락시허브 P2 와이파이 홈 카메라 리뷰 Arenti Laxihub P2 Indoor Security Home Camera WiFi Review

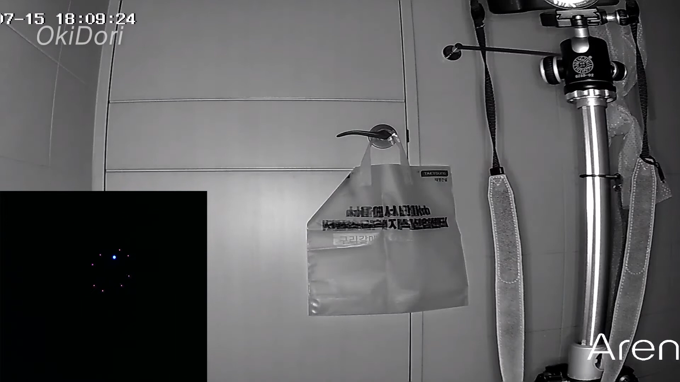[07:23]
지금 빛이 하나도 없이 문을 닫아놓은 상태임에도 불구하고 야간 모드가 작동되니까 야간 투시경을 보는 것처럼 굉장히 잘 보입니다.